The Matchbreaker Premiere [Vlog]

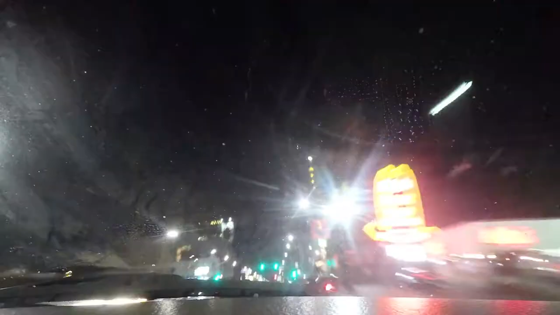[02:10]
What? Oh, excuse me. Sorry. It's the Pixar pizza truck.